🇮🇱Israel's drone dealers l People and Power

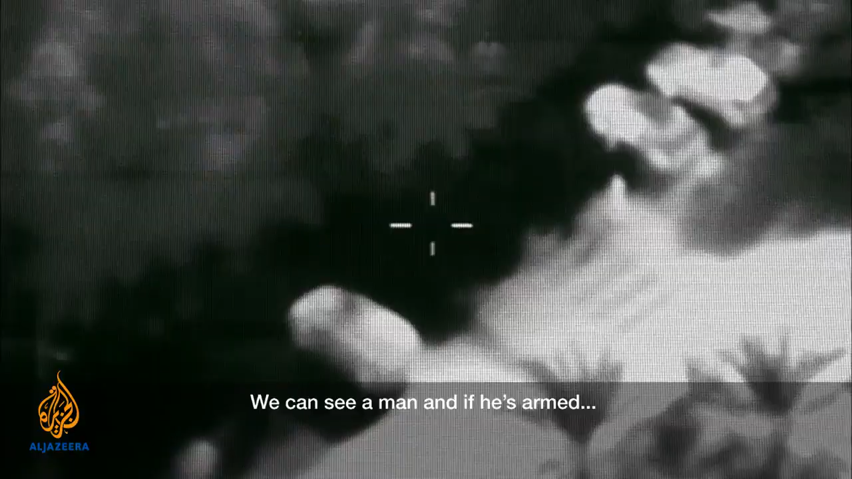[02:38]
אין שום בעיה לזהות אם הוא נושא רובה או לא נושא רובה. אני יכול לראות אנשים, אני יכול לראות מכוניות, אני יכול לראות אפילו דברים יותר קטנים מאנשים.